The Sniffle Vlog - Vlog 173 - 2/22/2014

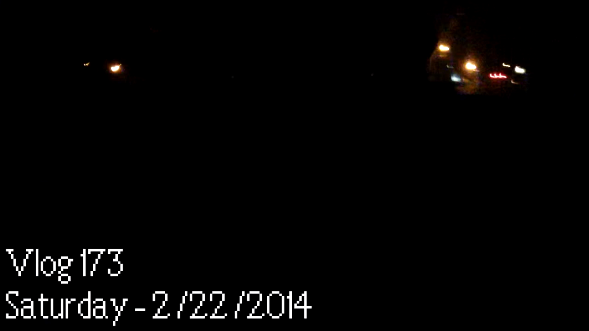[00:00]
Hi guys, I'm in the car and it's dark. Hi guys, I'm sick.